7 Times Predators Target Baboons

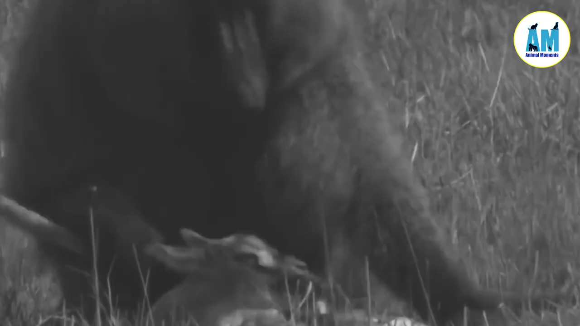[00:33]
Baboons have unusually active and hunting times throughout the day and night and can sneak into people's homes to catch sheep and goats like in South Africa.